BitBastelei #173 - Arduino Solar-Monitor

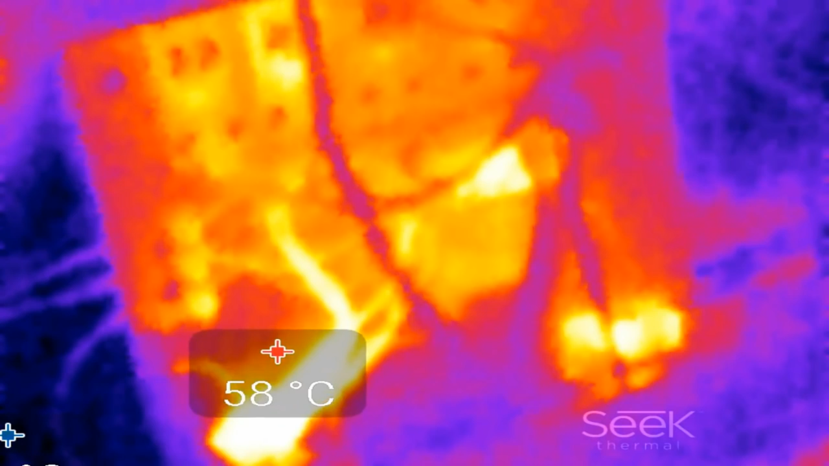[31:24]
On screen: spot 58°C
und wenn wir jetzt mal drauf schauen dann sehen wir hier unten auch schon den etwas warmen punkt 57 58 grad das ist natürlich der entsprechende linear regler ist jetzt temperaturtechnisch sicher nicht so schön
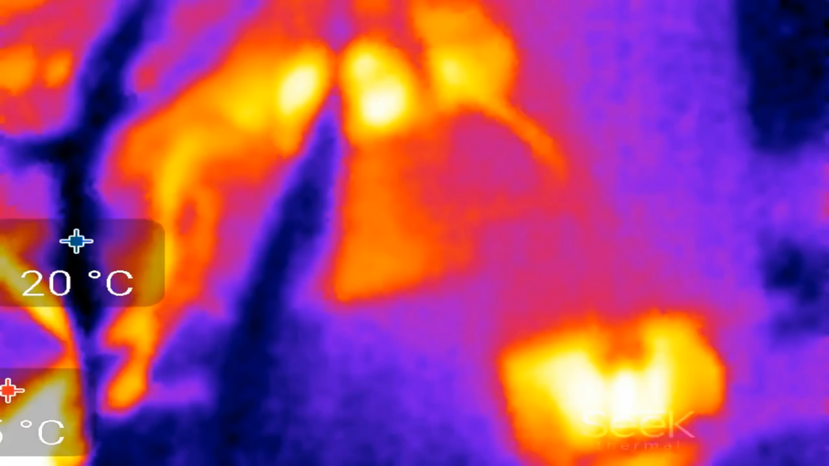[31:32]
und ja hier oben sehen wir so ein bisschen
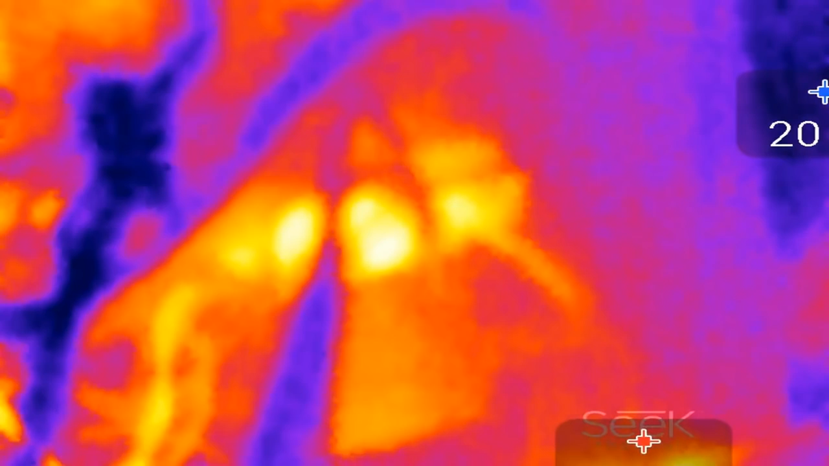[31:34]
durchschimmern bei
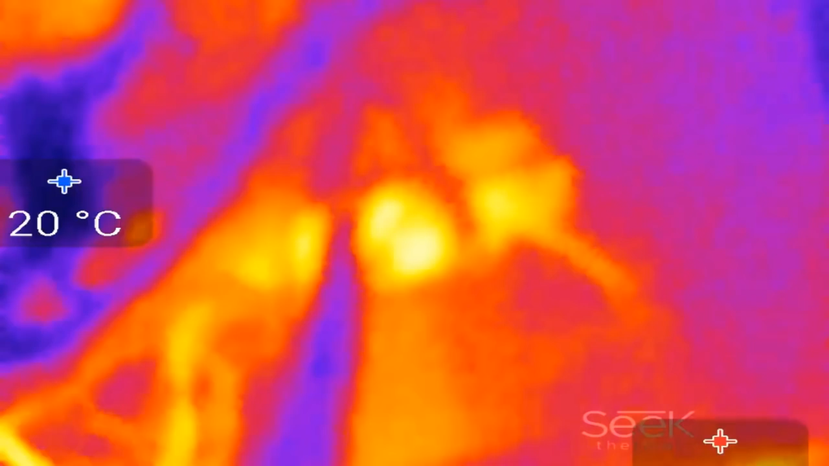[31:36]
32 33 grad den 3,3 volt linear regler das
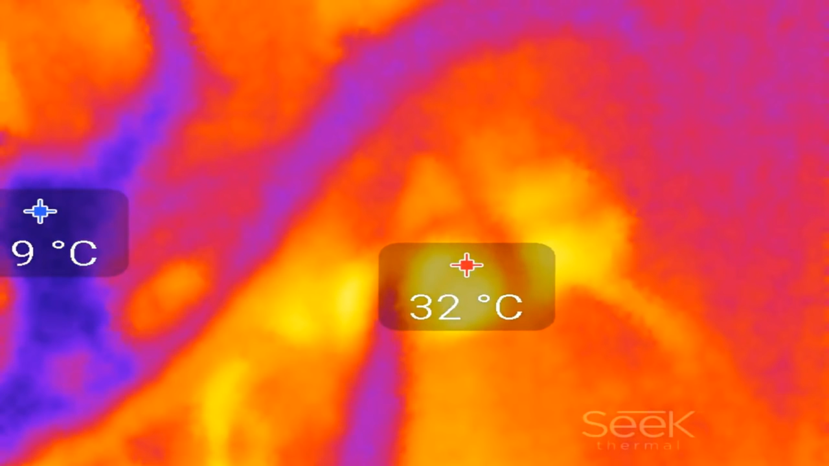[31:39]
geht denke ich noch auch wenn wir hoch gehen ich habe im
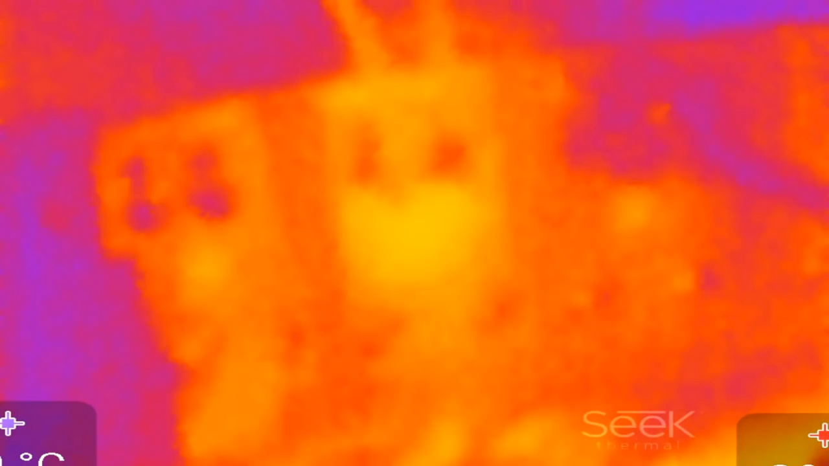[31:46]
können wir sehen der ist hier bei 27 28 grad das ist überschaubar würde ich behaupten und eine weitere sache die ich noch machen muss momentan sieht man hier